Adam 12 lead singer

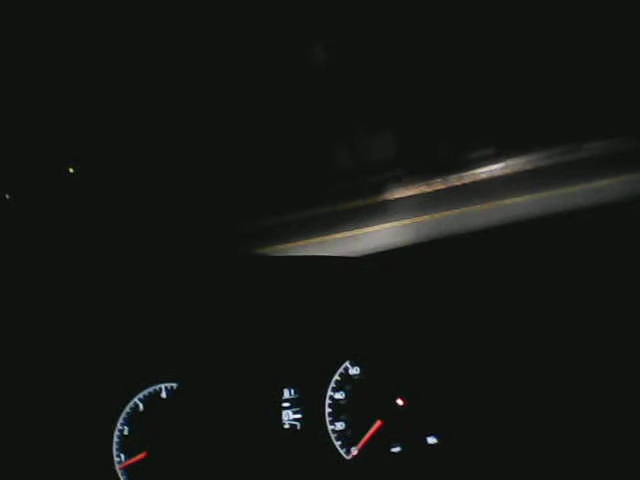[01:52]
No, it's a lady. Oh, there's someone, no lights. Okay. Even better. Which brings me to my next point. How did these cats survive out here?